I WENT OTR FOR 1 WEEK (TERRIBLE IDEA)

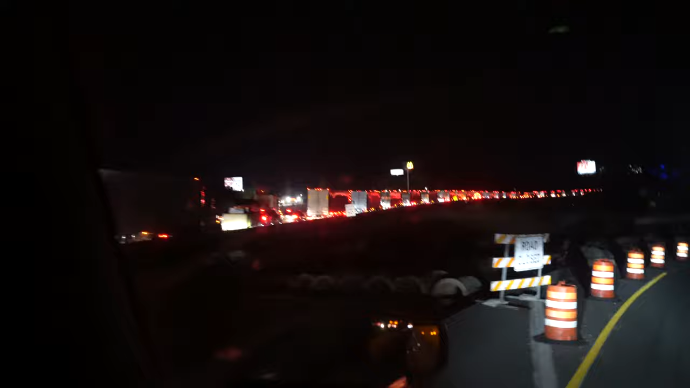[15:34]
know, y'all, traffic was backed up like stop. So I just got off the exit. Do I even know where I'm going? No, but I'm sure I can figure it out. Let's see. Another day, another drop off, man. So we are here. We are dropping off this load in Texas.